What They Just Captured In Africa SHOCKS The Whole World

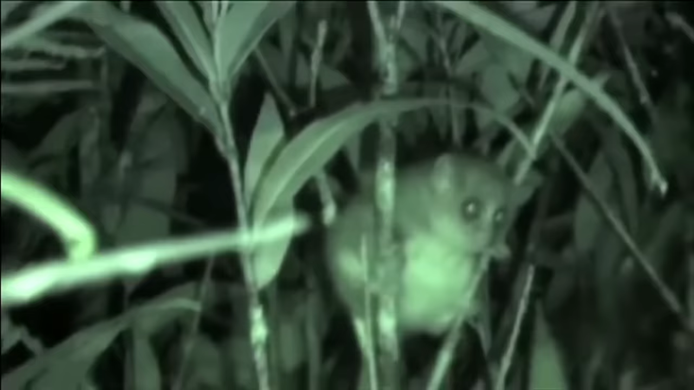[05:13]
The fur of the Microsibus jonahai is brown or reddish brown, with a white belly. The eyes are large and black, and the ears are large and rounded.